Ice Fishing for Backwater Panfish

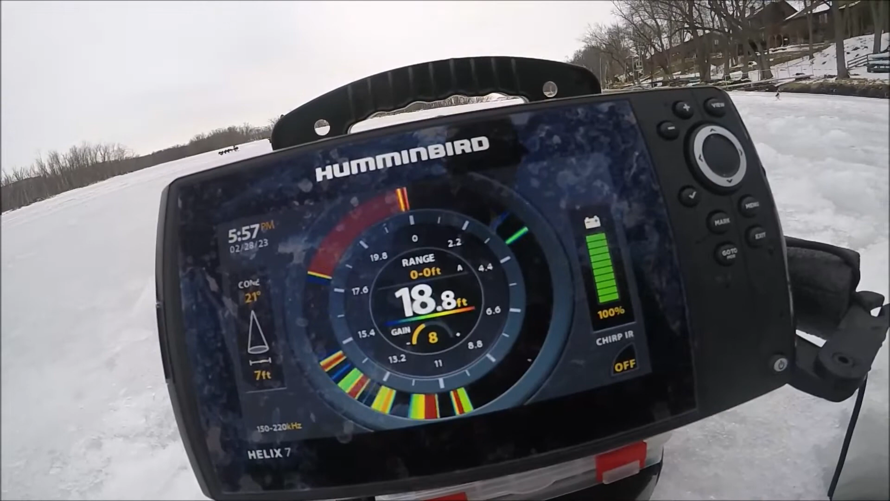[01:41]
On screen: depth 18.8 ft
They are just staff housed down there. Jigging right there.
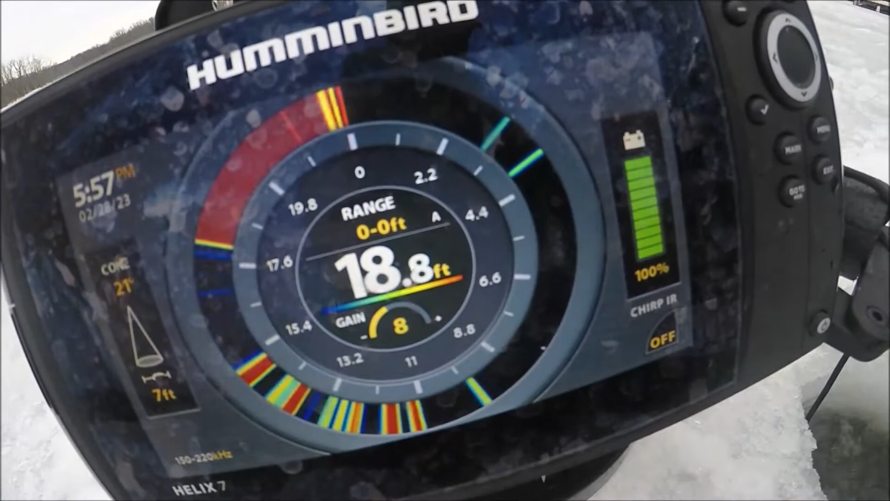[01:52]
On screen: depth 18.8 ft
Just coaxing them up. And then every now and then one just breaks from the back.